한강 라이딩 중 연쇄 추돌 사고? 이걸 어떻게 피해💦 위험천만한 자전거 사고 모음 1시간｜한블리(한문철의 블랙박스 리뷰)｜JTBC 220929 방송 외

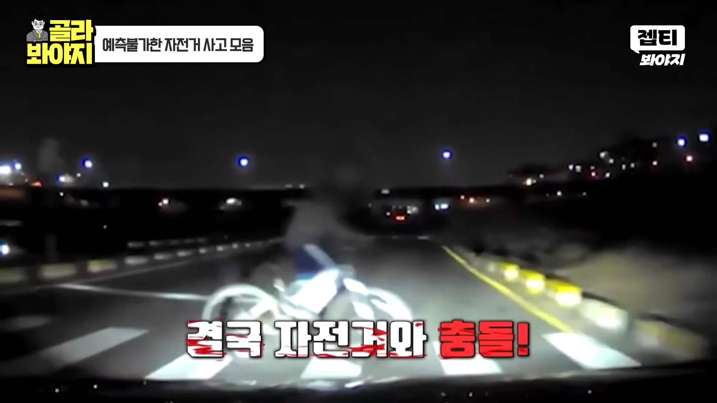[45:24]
아, 아, 놀랬어. 앞에 간 차들이 왜 눈뽕을 계속했을까요? 자, 다시 한 번.